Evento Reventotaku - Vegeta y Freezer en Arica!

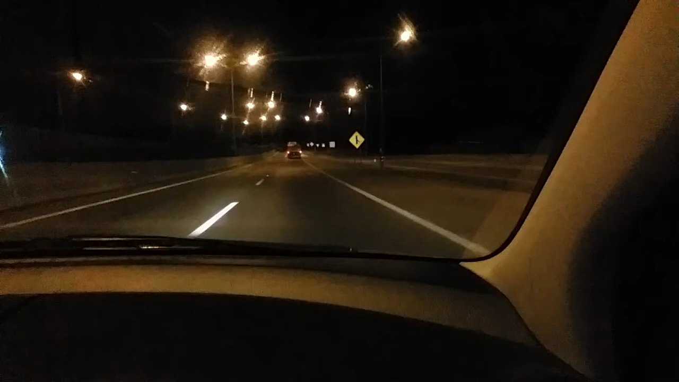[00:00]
Bienvenidos a La Pampa, un lugar inhóspito, oscuro, frío, tenebroso. ¿Qué más? Enmiedado.
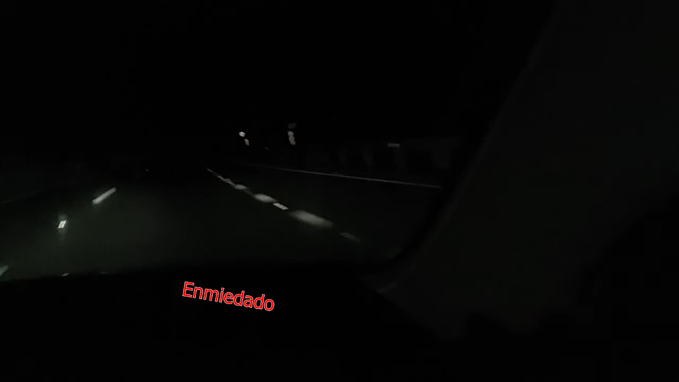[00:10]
De eso mismo. Enmiedado. Palabra para el diccionario de mi papá.